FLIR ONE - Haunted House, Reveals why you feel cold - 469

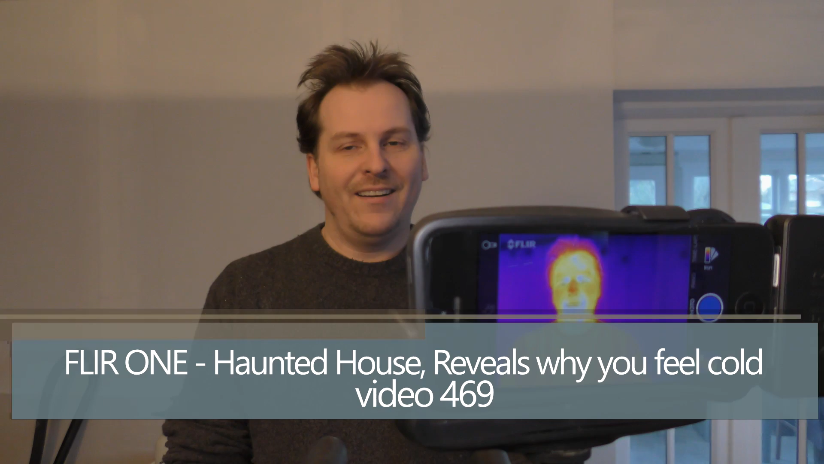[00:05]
Hi and welcome to my playhouse and today I'm gonna try and do some really
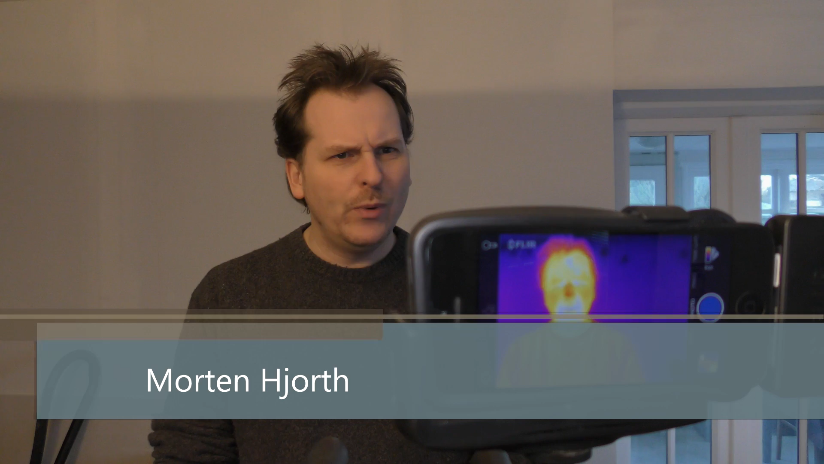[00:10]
weird shit with this thermal camera here and I just made oh I actually made this setup quite a while ago but I haven't really used it for anything I bought
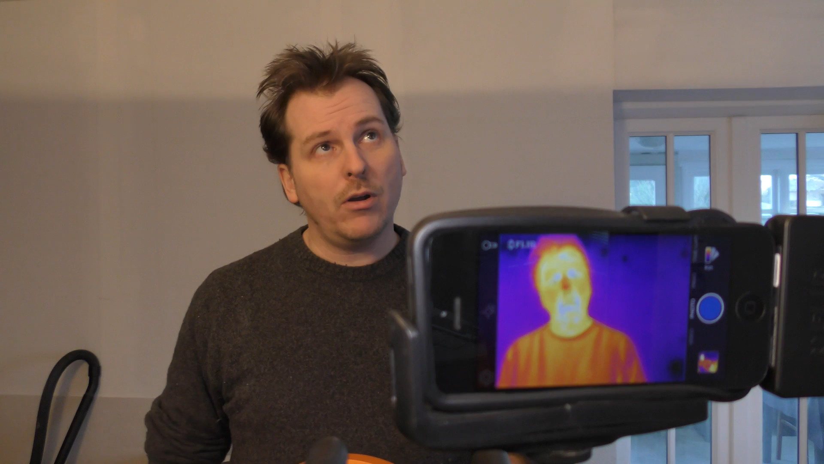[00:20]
a thermal camera just before Christmas and it got here also just before Christmas I just want to show you this setup that I've done see if we can get a good
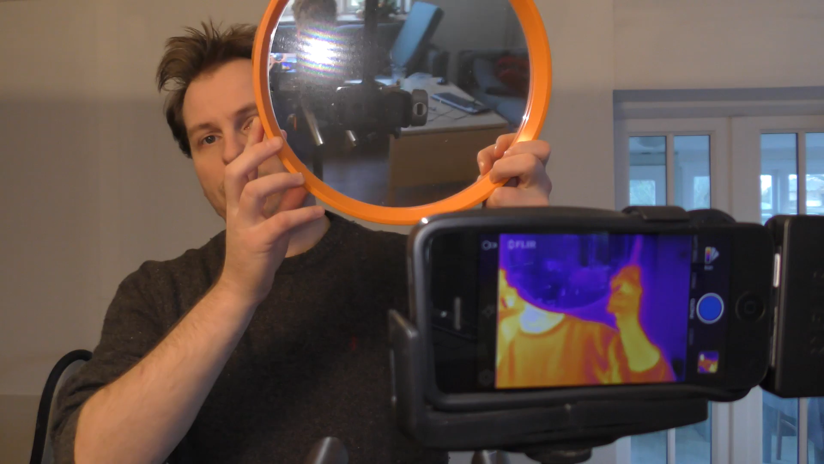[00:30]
picture of that don't face recognize me okay this is how it looks
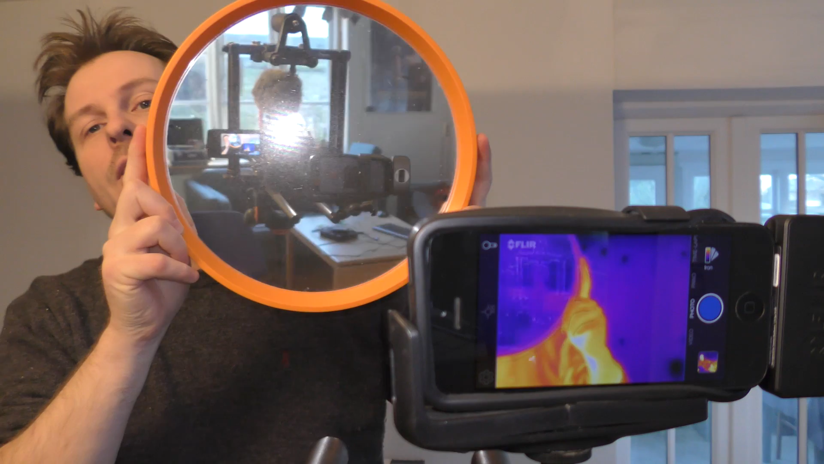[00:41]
it's really weird and it's on a tripod it's very unstable but it's a bit wobbly wobbly if I just touch it here today I want to use the thermal camera to improve my house insulation because thermal camera is really good at seeing hot spots like my mouth here and if I just get a big bottle of coke here this is the cheap LD brand that all these supplies here in Denmark and you
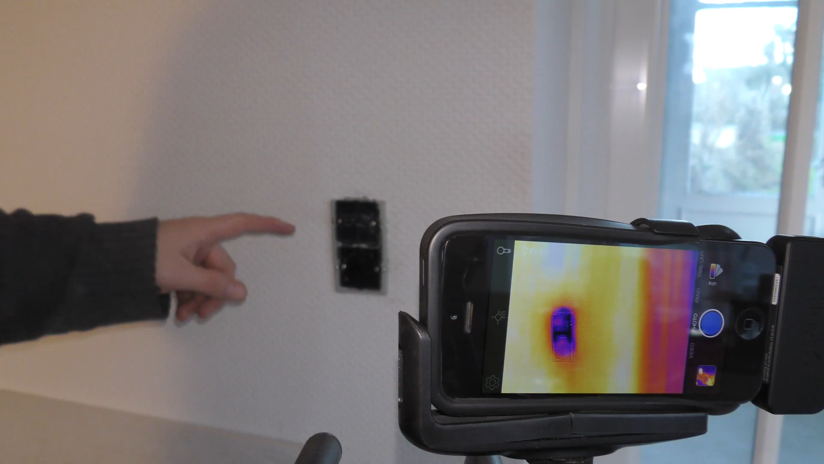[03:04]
so this is the outlet in question you can see how black it is compared to when I put my hand over here and I can feel cold air coming through there even the the walls here I've been heating the house for the entire weekend the walls are about does the camera say that it's we can actually get that there now the temperature of the camera is way off it's not 24 degrees Celsius it's 21 degrees but if we point it over at the outlet
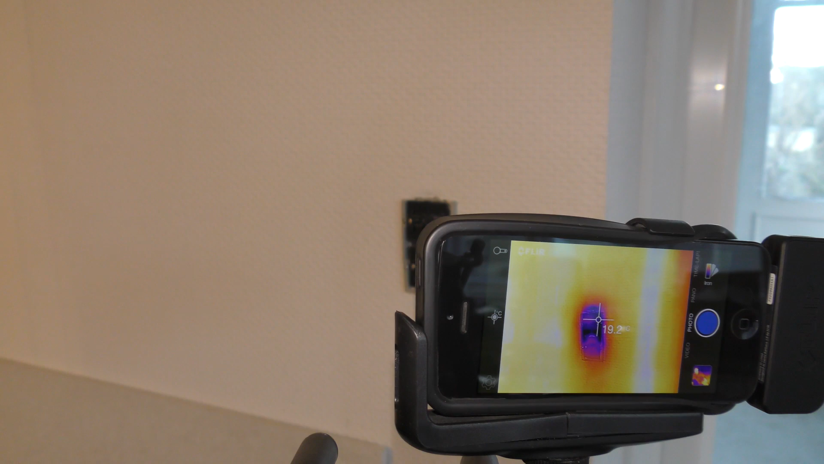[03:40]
we can see that it drops like the outlet is about 4 degrees lower than the rest of well the wall just over here so I want to take out this switch box here and insulate it behind it and hopefully that will do so that I don't get all of this cold air in here the reason why this is cold is
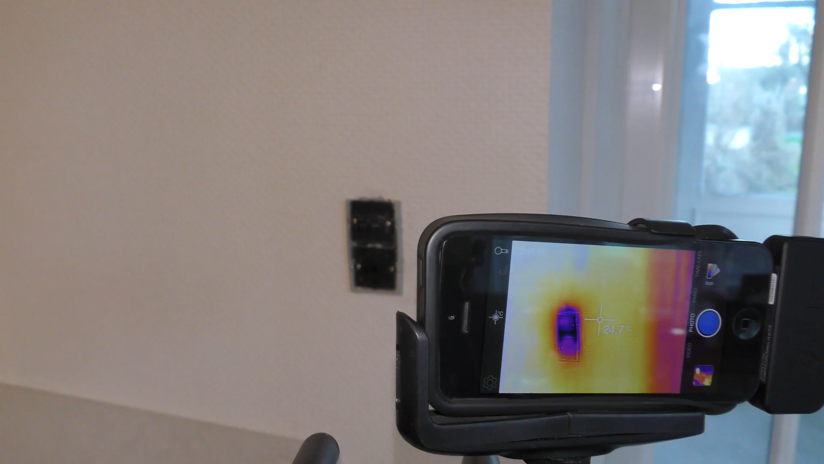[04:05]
because there's an outlet much like it on the outside we might
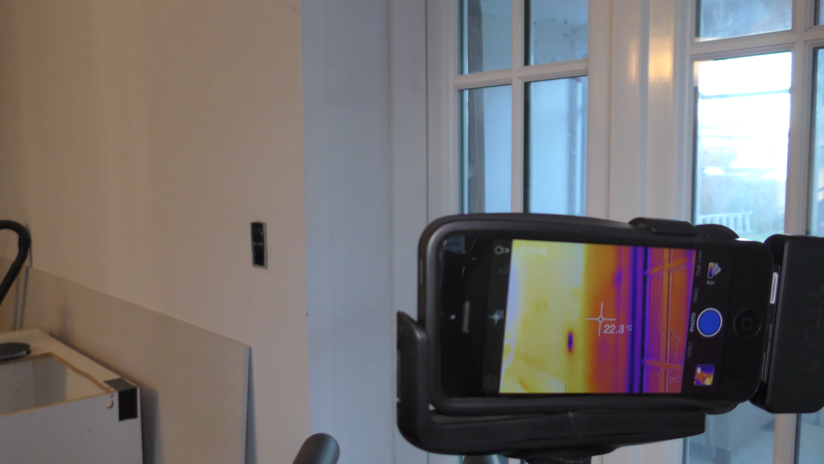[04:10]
just go out and see that so here we are on the other side of the wall you can see my reflection in the glass awesome this is the outlet on the outside and
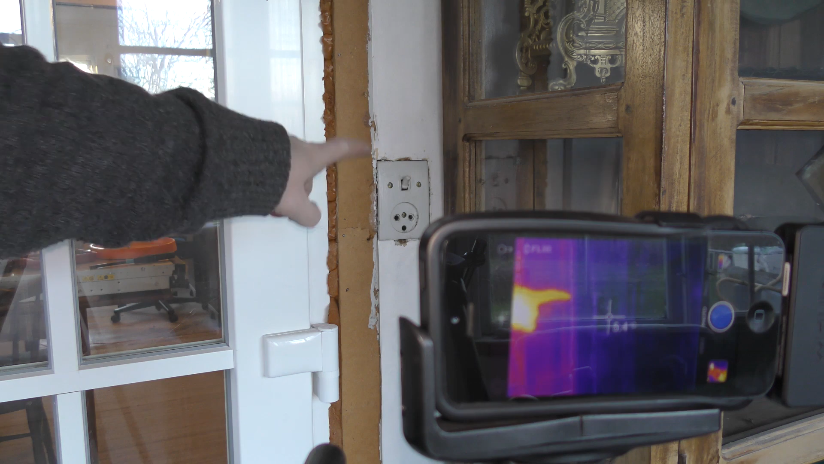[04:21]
that is connected to the outlet on the inside and the work on the wall and wiring and stuff is really bad so it's letting a lot of air through and as you can see on the camera over here um it's about six degrees well it actually it looks like it's climbing a little bit we can see the wall up there that's actually a bit hotter and point it at the door over here the this
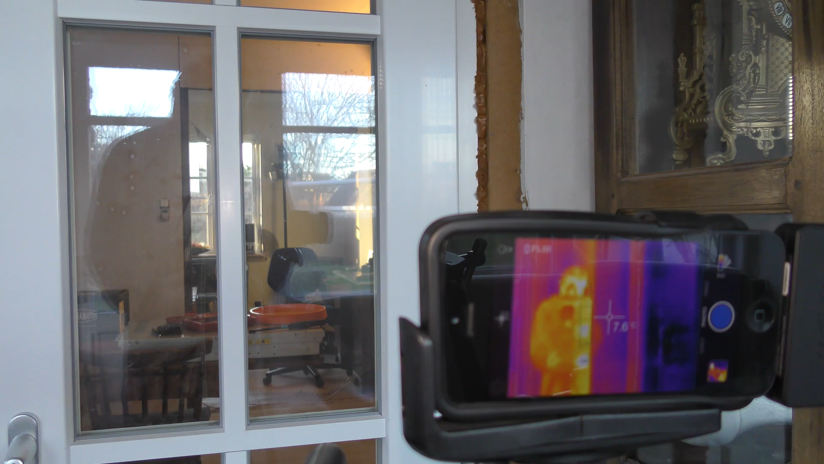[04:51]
is the plastic framing hi and the glass so a lot of heat is going through the glass this is it's double
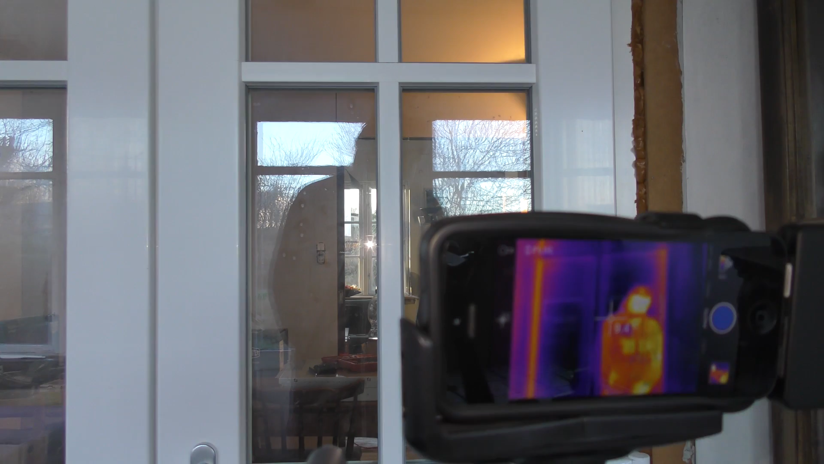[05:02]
energy efficient glass but still there is a lot of heat coming out from the living room that is okay it's not so okay that um cold air is coming in through this outlet I do actually believe that the cold air is moving from the winter garden and into the living room instead of the other way around so it's not the hot air escaping I'm just getting cold air in so I will try and take that apart and insulate that a little bit so we'll
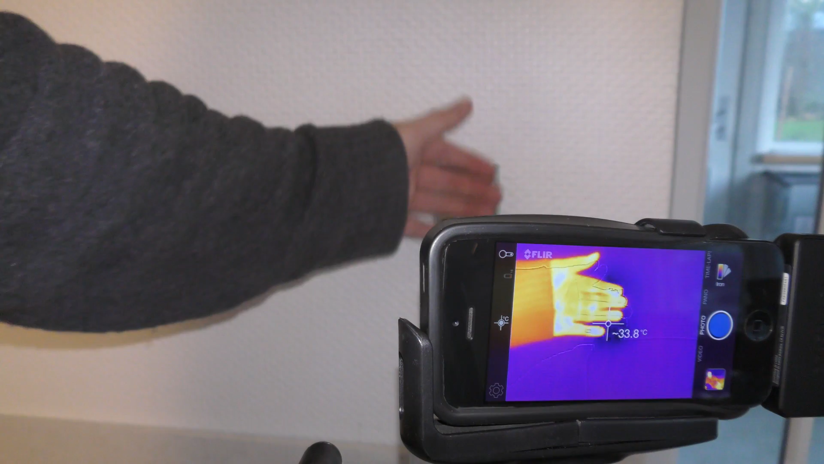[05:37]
On screen: spot 33.8°C
have a look at that okay this is quite embarrassing I have just worked on this outlet for half an hour at least I thought I
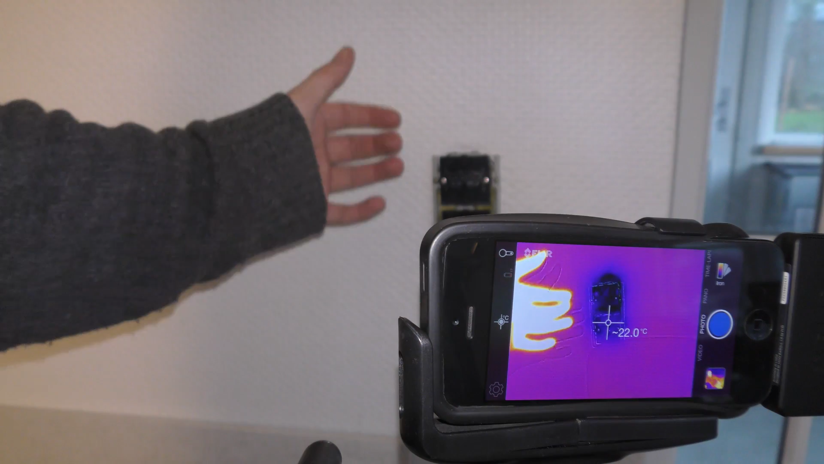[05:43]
thought I could pop it out and just um well put some insulation in behind it but it turned out I put in this outlet
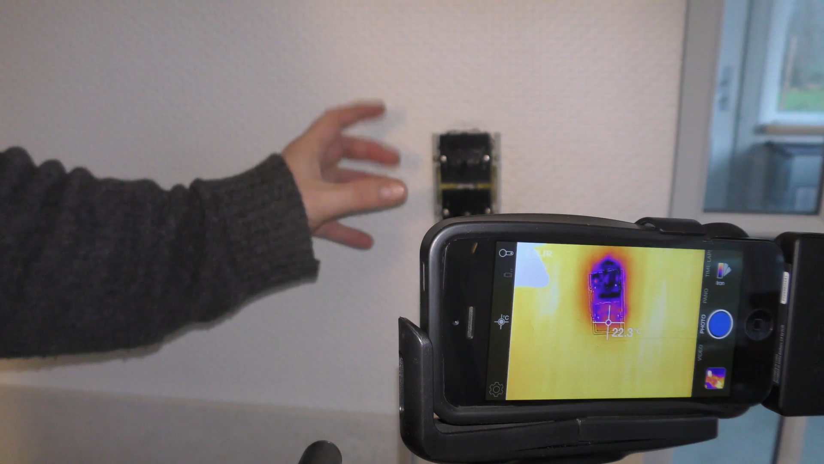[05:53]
really well with really short wires I will
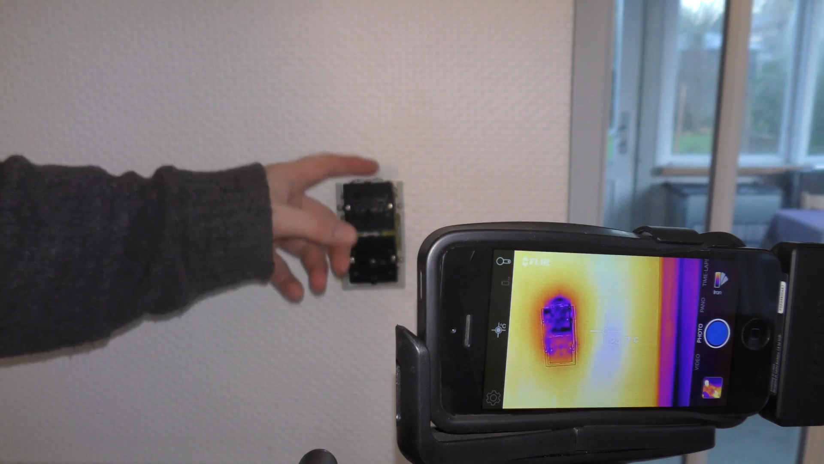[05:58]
have to disassemble everything um so right now I've just stuffed in some insulation I don't know what you call this but we call it glazool it's called glass wool made by rock wool you can see the outlet over here I've kind
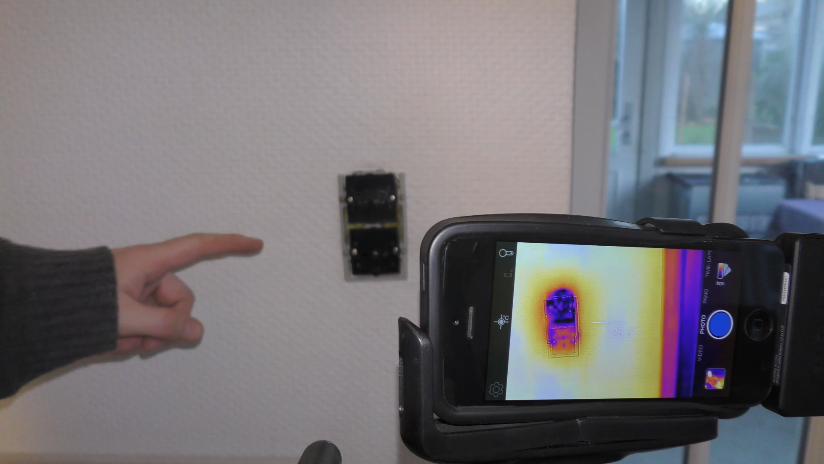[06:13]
of gotten the lower piece that seems to be a bit hotter than the upper piece 20 degrees